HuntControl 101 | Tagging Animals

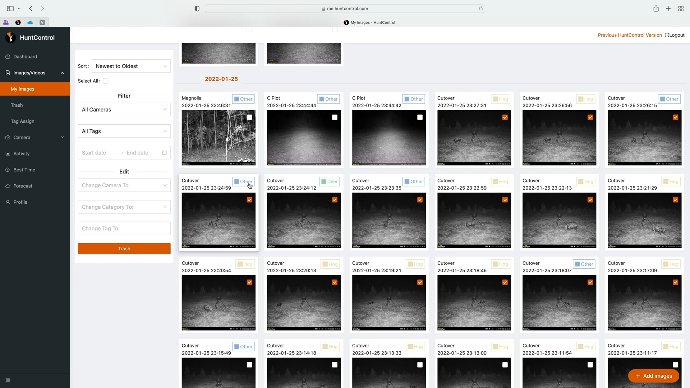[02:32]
I'm not going to go through and select them all just for demonstration purposes we have these selected now notice you'll see right here he's counted as a deer and right here he's counted as an other but when I change his tag to big nasty it automatically changes it to a hog because of the tag so let me just show you right quick
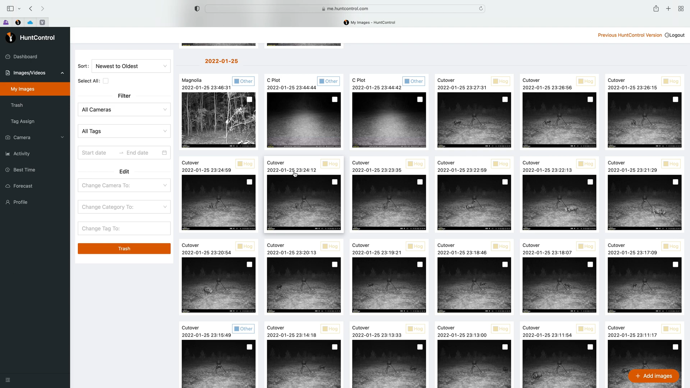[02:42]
if you see right here it says tag assign it's right under trash click on that and you'll see all your tags so tag assigned is where